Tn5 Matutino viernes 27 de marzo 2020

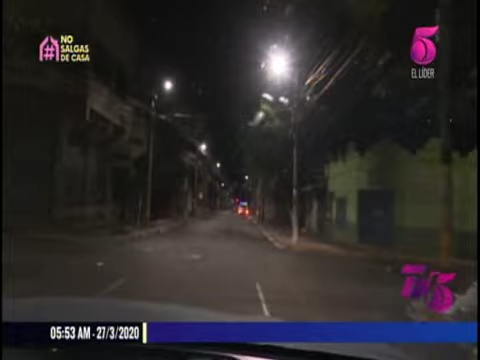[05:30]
Totalmente vacías las avenidas y calles de Tegucigalpa tras permanecer el toque de queda para evitar la propagación de la pandemia del COVID-19 luego de que en varios lugares estuvieran tomados por pobladores quienes exigen